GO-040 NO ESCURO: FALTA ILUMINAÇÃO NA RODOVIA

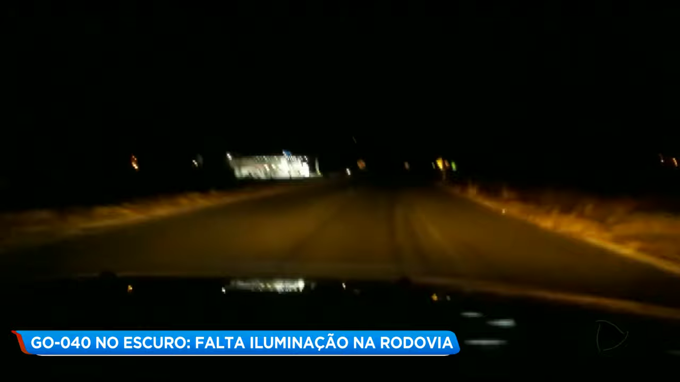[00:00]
Essa é a visão de quem dirige pela rodovia. Se desligar os faróis então, não se enxerga praticamente nada. É que no trecho urbano da GO040 em Aparecida de Goiânia, os postes que deveriam iluminar a pista não estão funcionando,
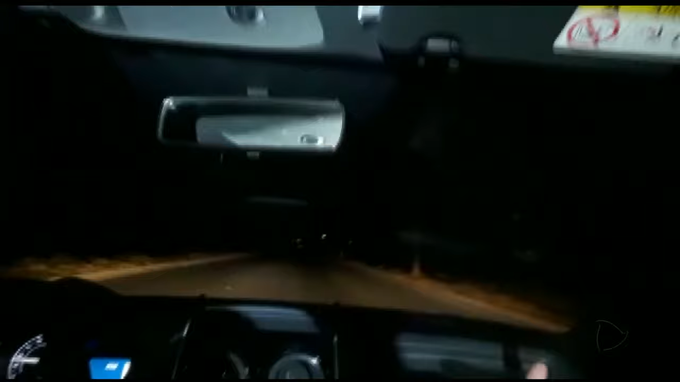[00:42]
Eu vou pedir o Sérgio Márcio para que desligue o farol do carro, o nosso cenegrafista, para que o pessoal tenha uma ideia dos riscos que é transitar aqui todos os dias, à noite ou pela madrugada.